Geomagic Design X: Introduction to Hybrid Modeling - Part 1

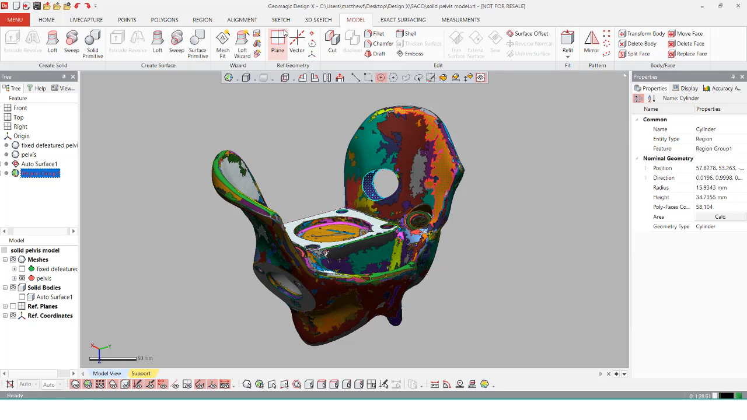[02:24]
With this I will now go into models solid primitive and make sure cylinder is selected and with a preview just make sure that it is going to line up correctly which it looks like it will and I'm going to click OK.
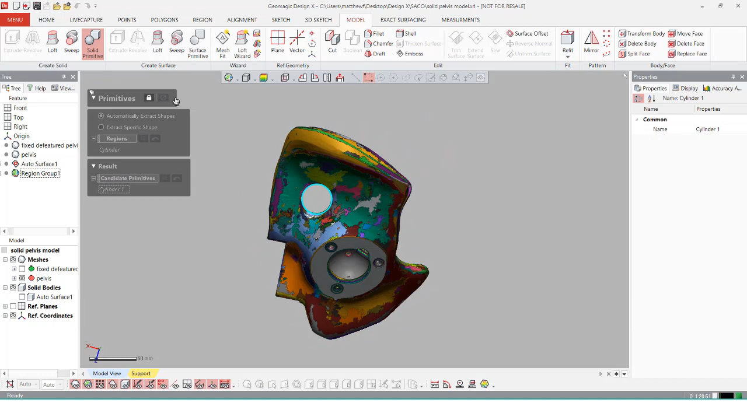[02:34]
Just like most features in DesignX we have a ways to edit the property manager
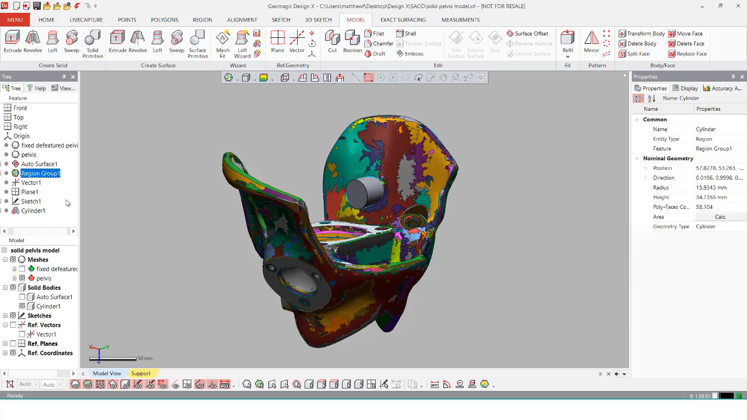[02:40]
or the property tree so I'm just going to extend out the cylinder by right-clicking edit the sketch itself just to make sure it pierces this entire body.
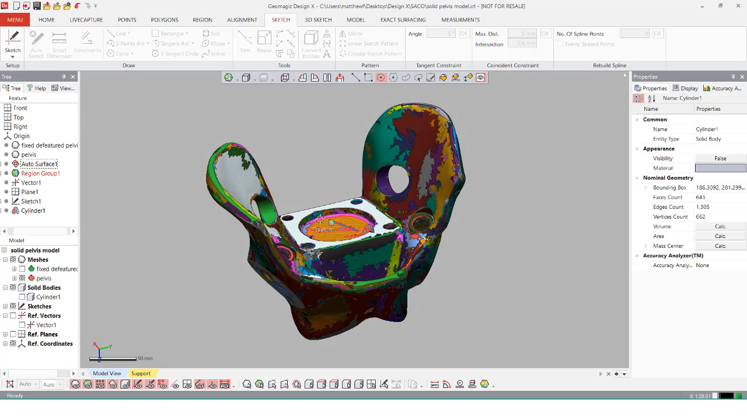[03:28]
directly onto this to add in features myself without needing to use the auto inserts.
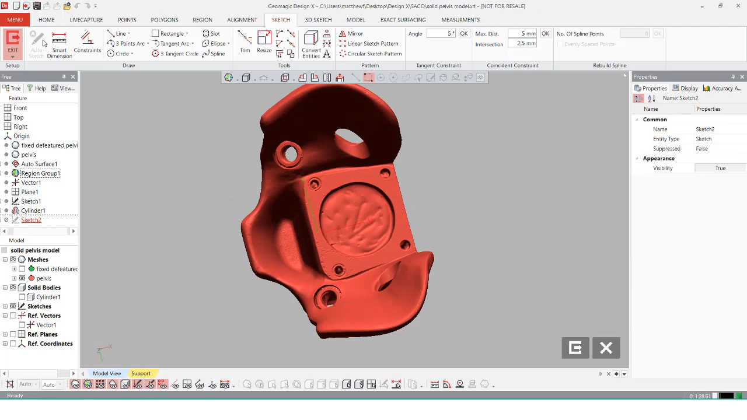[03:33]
If I go over to the sketch and select circle I can now generate circles or sketch out circles and generate them on the body and extrude them
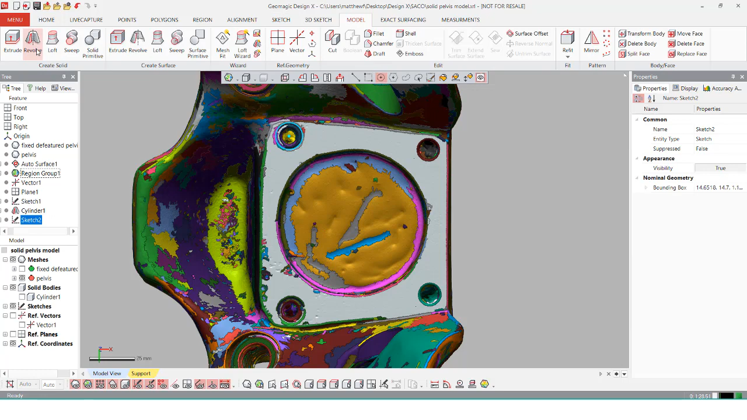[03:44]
into the solid body as well and cut them away.
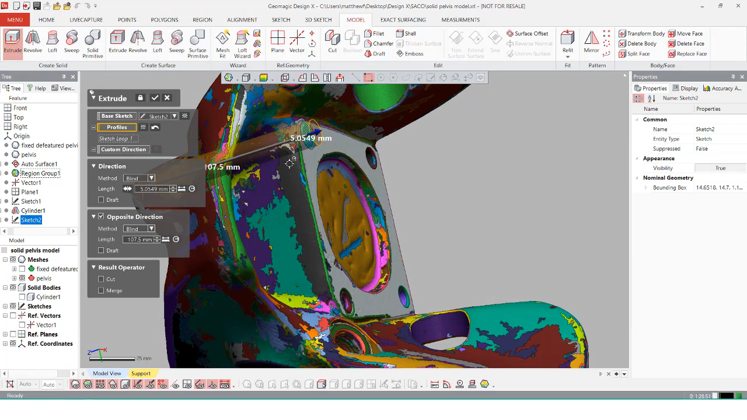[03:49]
I typically like to add an opposite region so I'll have a little bit going above the mesh and then a little bit going below and this is because
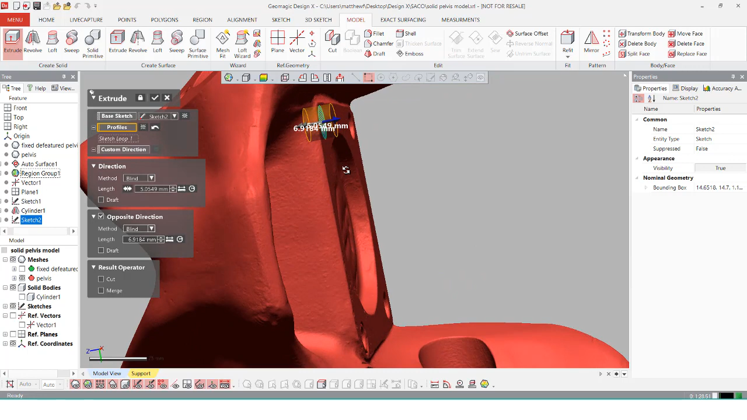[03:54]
the above will be able to make sure that it is cutting away from completely everything sometimes you might find that the the auto surface is a little bit maybe even 0.01 millimeters taller but that will make it so it doesn't appear your cuts will not appear so just making sure you have a little bit above
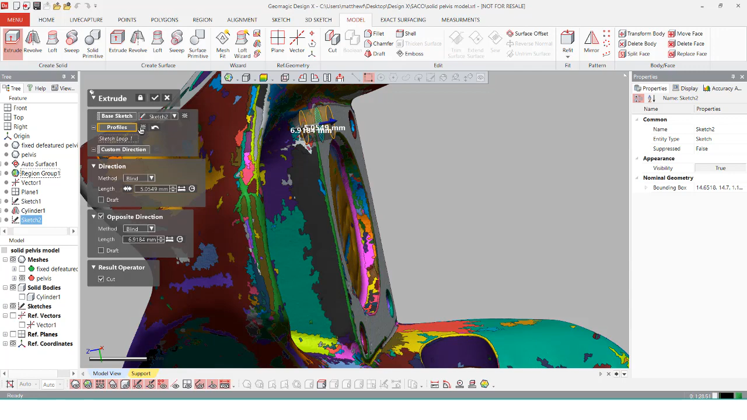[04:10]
always helps out and then selecting cut and then clicking ok will be able to turn away from the the the auto surface body just like before.